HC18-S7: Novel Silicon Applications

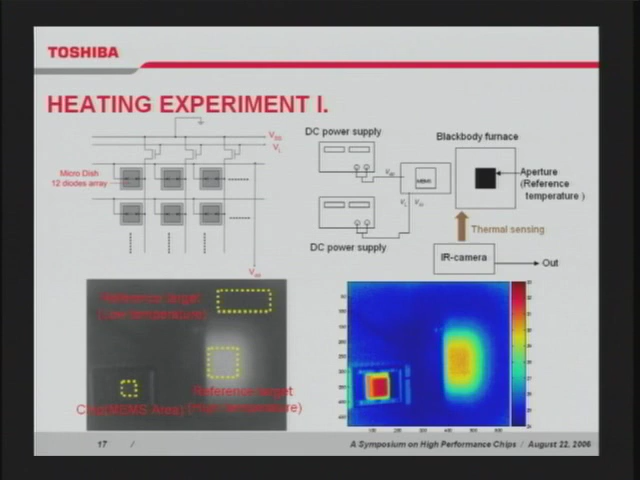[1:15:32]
The temperature resolution of the infrared camera is about 0.2 degrees Celsius. In order to measure the absolute temperature, a blackbody furnace was used. This figure shows the temperature of the chip according to changing the gate voltage of the load transistor. The current that flows to the 12C diode for single dish is 200 nanoamperes at the bias voltage of 1.5 volts and 700 nanoamperes at 2.0 volts respectively.
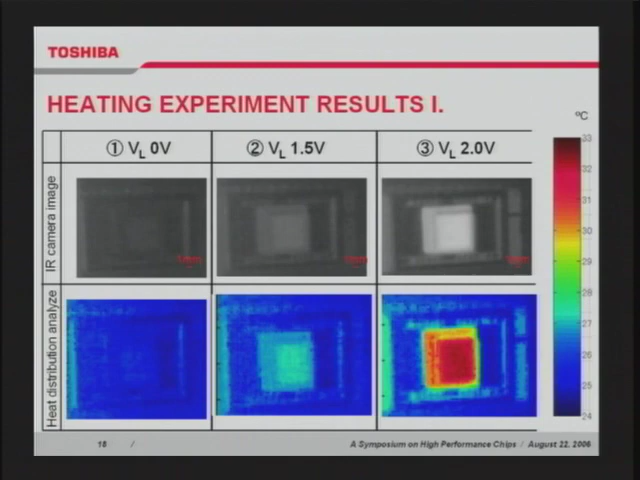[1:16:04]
This figure shows the temperature shift at the gate bias of 1.5 and 2.0 volts. The shift in heat is about 9.7 degrees Celsius for the gate bias of 2.0 volts.
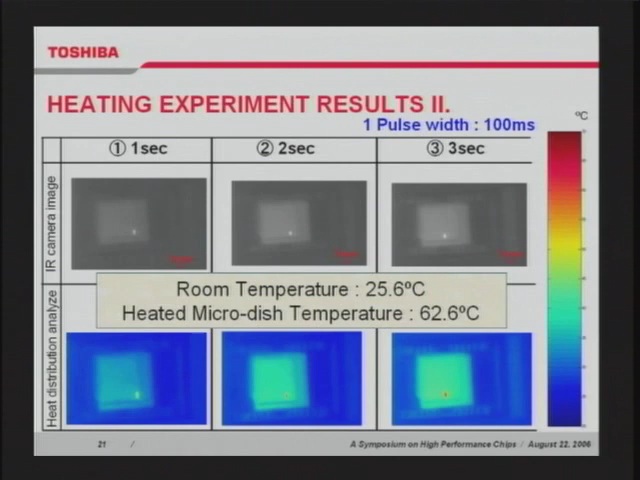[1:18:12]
Because the shift register sequence supplies bias current from the right to the left dish. The temperature of the micro dish attained 62.6 degrees Celsius.